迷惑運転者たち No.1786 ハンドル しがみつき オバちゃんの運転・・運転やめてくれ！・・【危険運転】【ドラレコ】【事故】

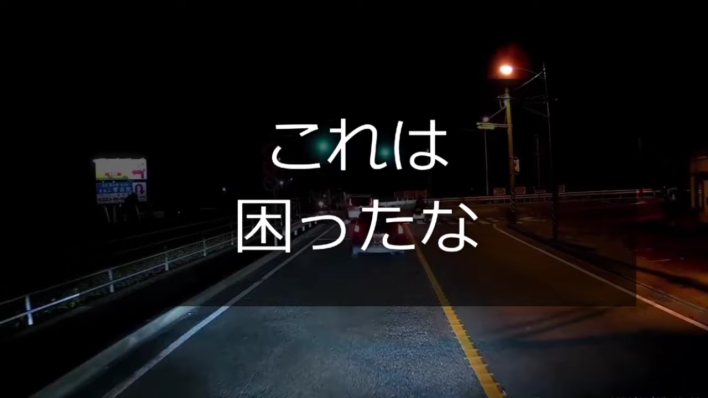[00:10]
おばーか。あれ？あ？え？なんだあれ？青ナンバーかい？シニアカーに見えたよ。え？でもテール何もついてねえぞ。こういうのってつかねえのかね？なんだこれ？こういうの初めて見たな。青ナンバーじゃ軽車両にならないからあれだよね。